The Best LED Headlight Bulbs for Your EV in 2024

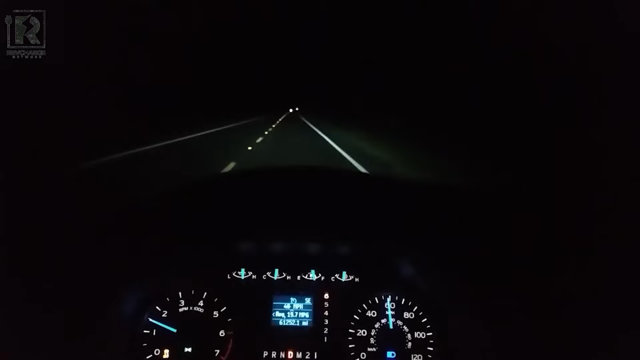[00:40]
This bulb's versatility makes it highly sought after by consumers who require a good beam pattern, brightness, and adjustability.
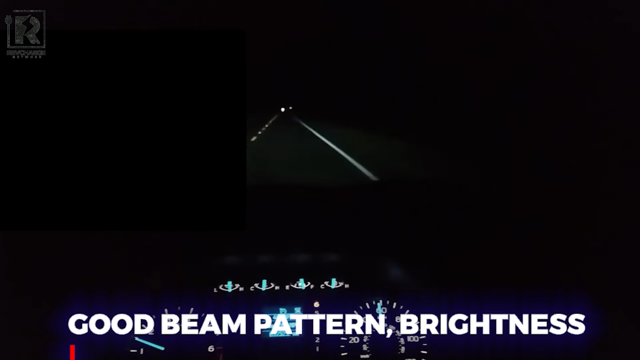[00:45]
For those with limited space, the CSP Mini Bulb is your best option for a small bulb with excellent performance.